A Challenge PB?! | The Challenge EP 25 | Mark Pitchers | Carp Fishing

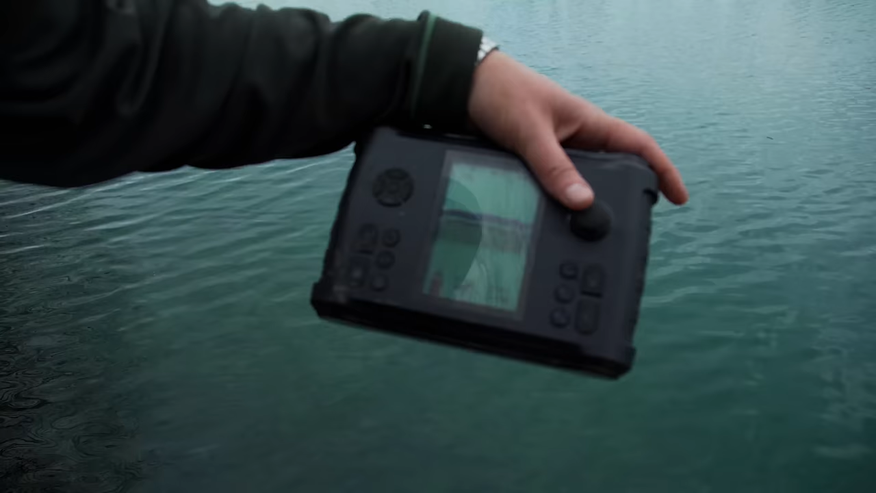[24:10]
And as it starts to shelve up, you've got a little bit of a gap between the weed and the start of the bar. So as you go forward a little bit, it'll just start to shallow up. About now. Yes, it's starting to shallow up. I'm clipped up so I can't go any further. That's just me pulling the boat back. Ooh, there's a fish there, 1.6 metres.